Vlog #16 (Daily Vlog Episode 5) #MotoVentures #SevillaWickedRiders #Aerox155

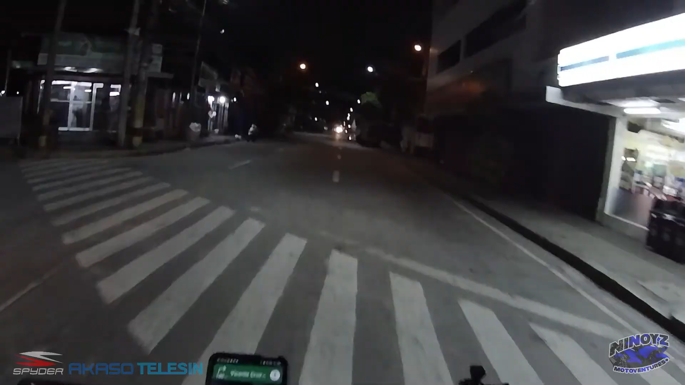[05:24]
Ito na naman tayo sa road na to. Dito na naman tayo sa Vicente Cruz, guys. Ayan, no? Vicente Cruz.